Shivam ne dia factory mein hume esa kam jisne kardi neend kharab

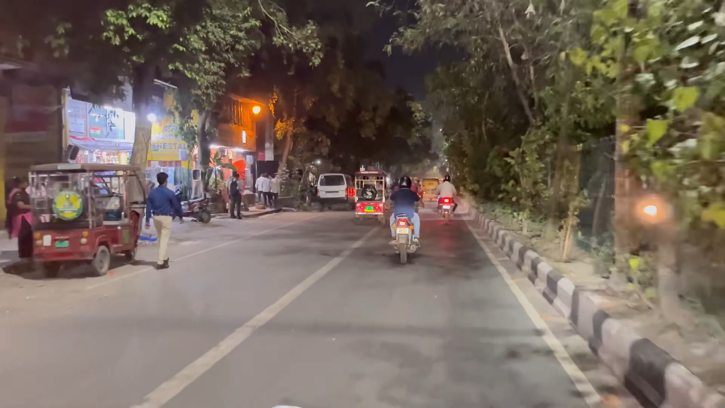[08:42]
और गणपति के भी विसर्जन है तो इसलिए रोनचौन है रोडों पे। बस आ रही है पीछे एक्टर।